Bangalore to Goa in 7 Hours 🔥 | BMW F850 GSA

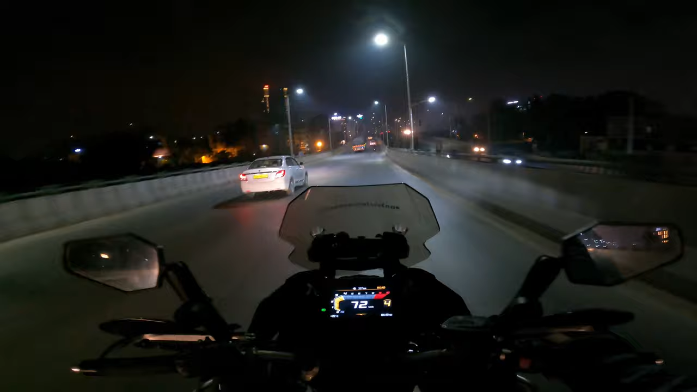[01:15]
में इतना क्याप्चर अच्छा नहीं हो पाता है कि रात में कुछ शूट करके दिखा पाएं बाइसा मतलब आज के दिन सब आई बहुत मिस की मतलब पूरा एक साल होगे अल्मोस एंड लास टाइम मैंने एक विश की थी